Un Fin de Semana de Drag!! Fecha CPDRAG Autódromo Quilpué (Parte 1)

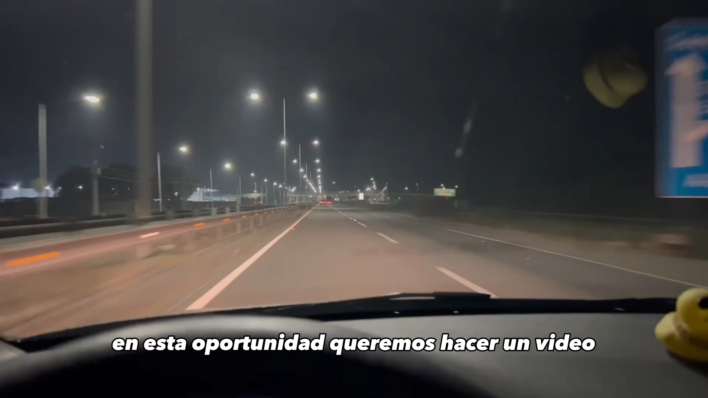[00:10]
Queremos hacer un video. La idea es mostrar cómo, una idea de cómo se hace una fecha de drag en autor, visto desde el punto de vista de la organización o el staff, como le quieras decir.
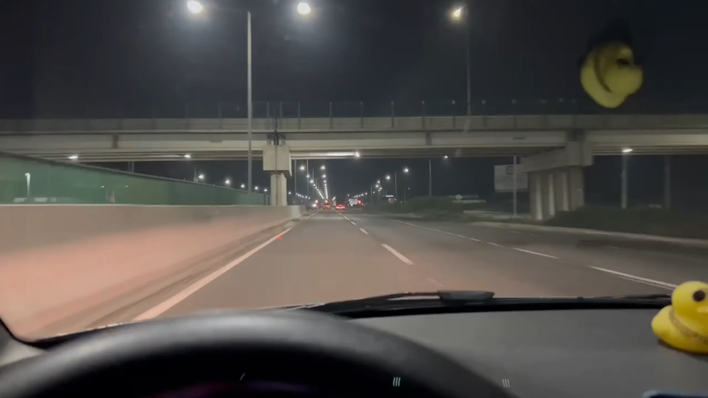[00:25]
Ahora venimos de retirar el sistema de cronometraje. De la antigua, retornando a Santiago. Son las 2:10 de la mañana, dice nota, dice que llegamos prácticamente a las 3